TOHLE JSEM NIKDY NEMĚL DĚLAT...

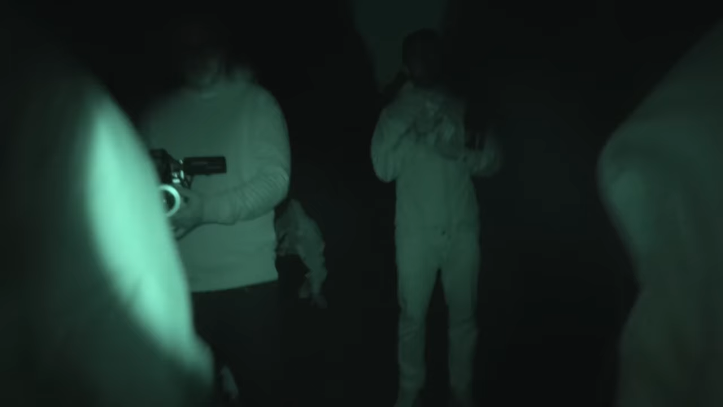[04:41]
Večer jsme vyrazili na ono nejtemnější místo v naší zemi, které bylo kousek od hotelu, abychom si zkusili menší noční fotoshooting.